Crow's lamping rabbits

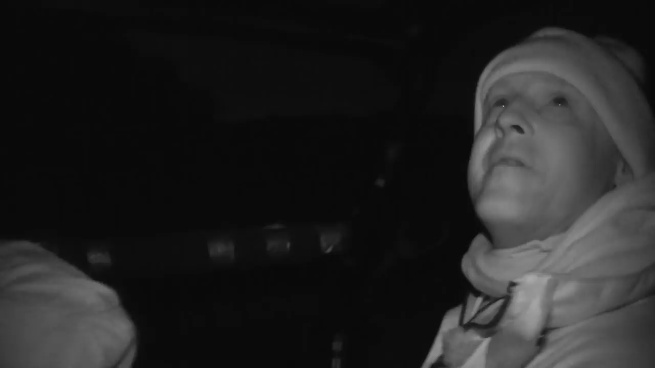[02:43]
So like Justin was just saying from a farmer's side it's nice going round not seeing the rabbits but from a shooter's side we used to shoot oh hundreds and hundreds and never used to dent them. Never used to put a dent in them.
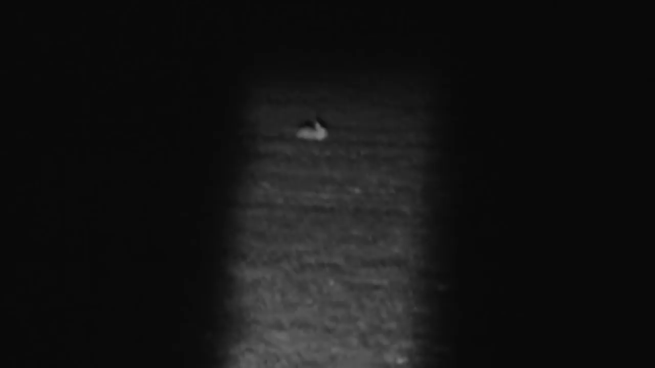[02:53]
The first few rabbits are short range. Everything else isn't. Justin finds his range with the 17HMR. It may seem crazy to be hitting the rabbits when they are down but this is still crop protection and the numbers need to be kept in check. It's a delicate balance. Why do you make that noise?
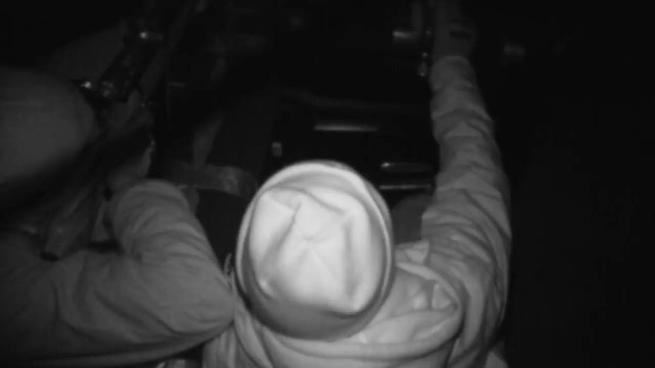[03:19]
Get them to sit out and have a look. What are you pretending to be?
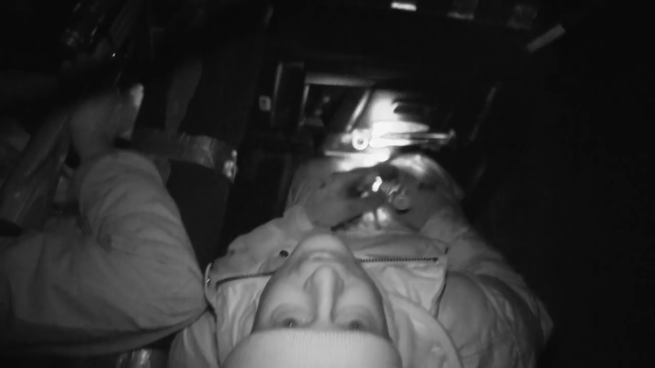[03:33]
But you see when I first started squeaking he set up didn't he?
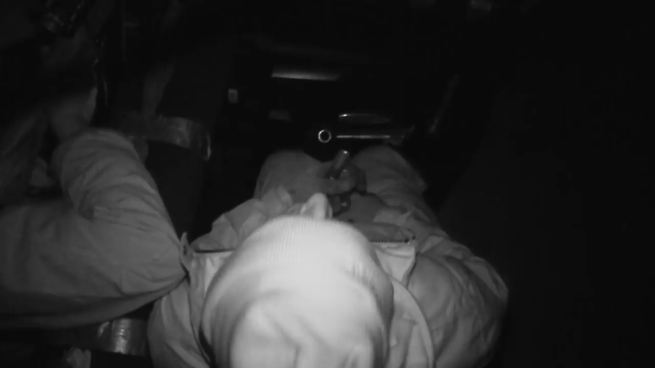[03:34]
Yeah. The lamp catches a fox in the hedge. Justin takes his chance.
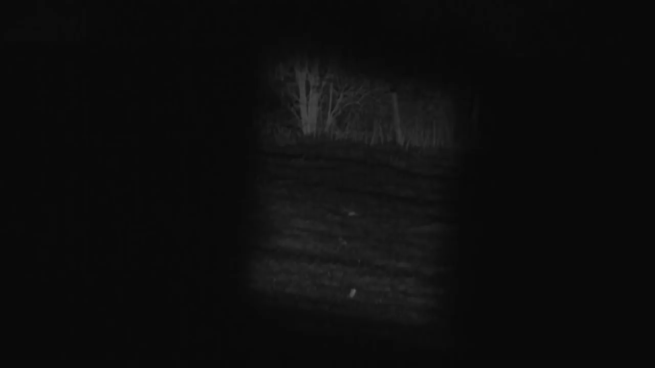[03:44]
There are no lambs here but the foxes carry a disease which affects cattle. Usually we don't shoot the foxes with one seven but he's hit that one in the top of the nut.
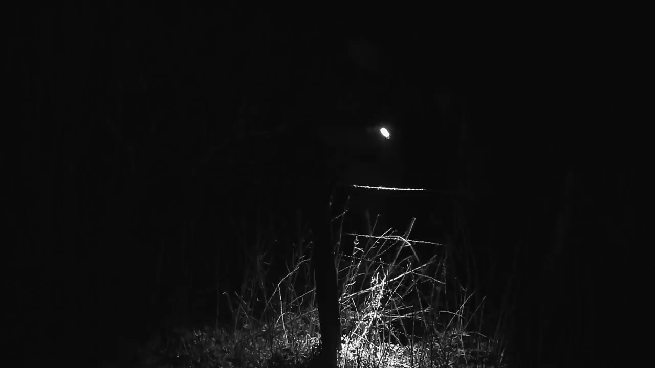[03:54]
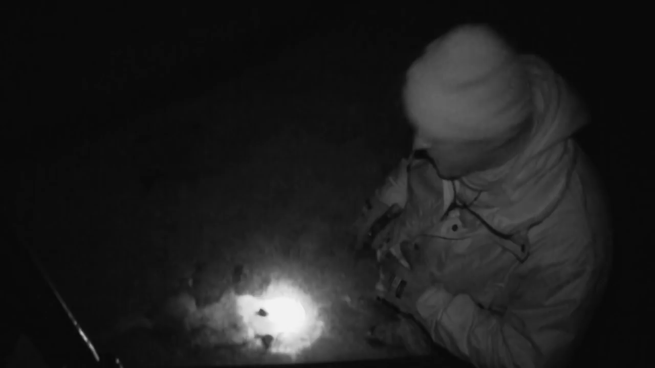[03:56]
It wasn't that far except from there to here 85, 90 yards.
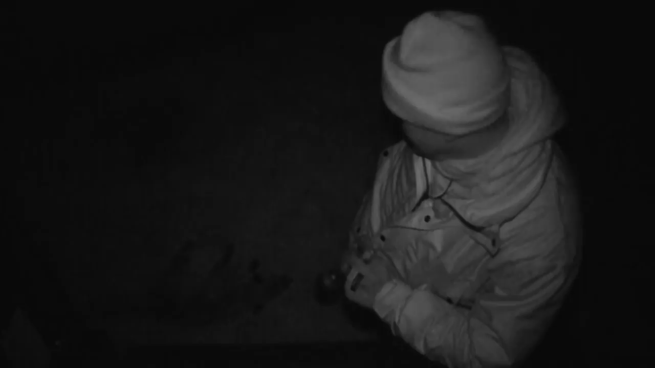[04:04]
We've seen a couple of foxes tonight and we haven't bothered with them but this one he was sitting there nicely so Justin was tempted to have a go so another reason that like Justin's just pointed out they are a pain
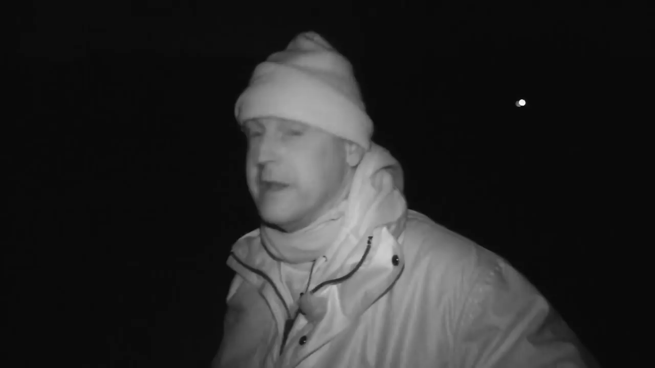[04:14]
and they carry the disease Neospora which is passed on to the cows and it's passed down to the calves and once they've got it that's it really and you can't do anything with the calves so that's
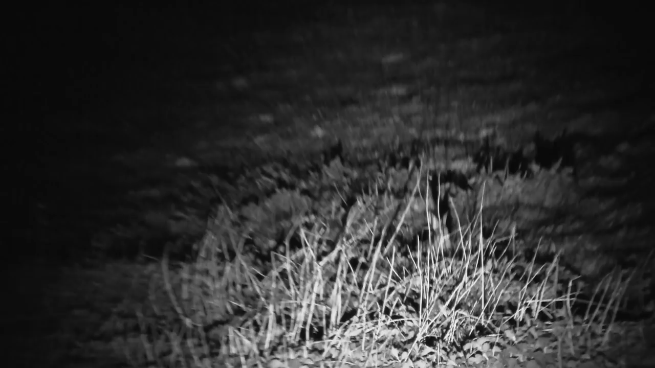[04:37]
We have been across about 500 acres and come home with about 40 rabbits.
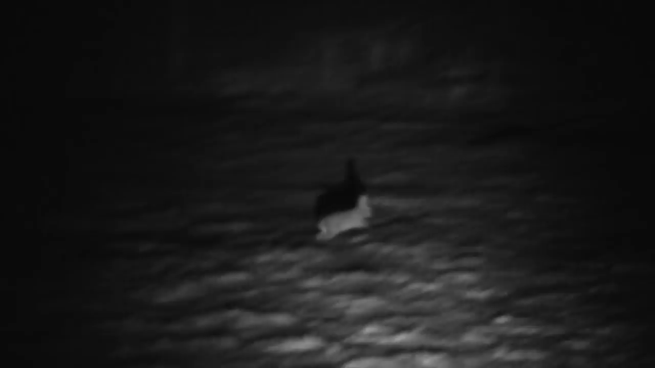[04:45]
Running shot, running shot, running shot man.
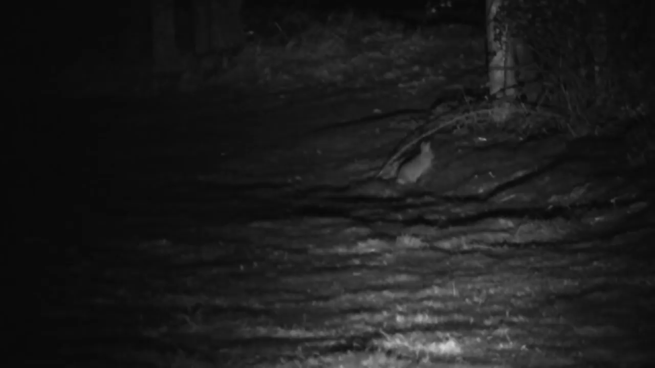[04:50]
There are some nice rabbits here as it goes. These go to the game dealer or? Yeah, these go to the game dealer.
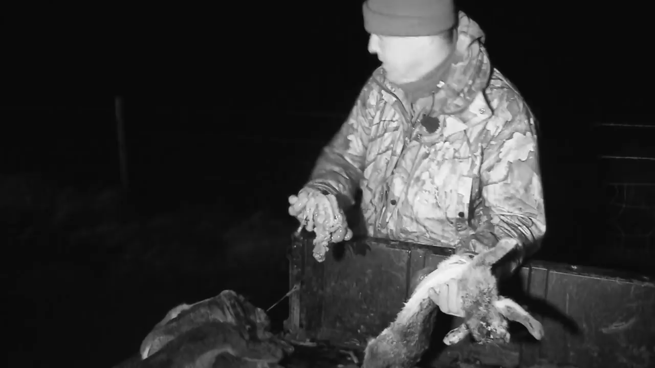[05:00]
There is a demand for them because there aren't many people getting them. Well not round here anyway so but no not round here there's not many people getting them so I dare say I'll end up eating one or two of these as well.
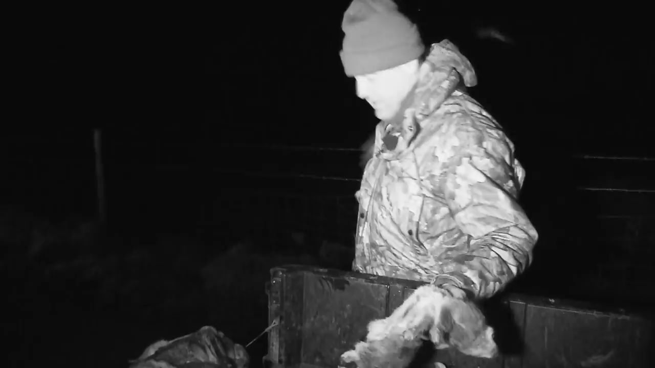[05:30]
It's taken a long time for me to teach him but no, he's had some bloody good shots tonight. No, the old boy done well tonight.
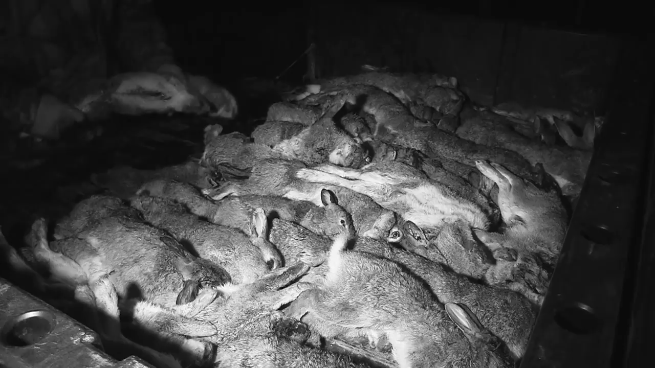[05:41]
36 there, three more we lost down holes where they kicked and went down the hole. Yeah, that's all right. The population is definitely on the up but they are both lamp and camera shy.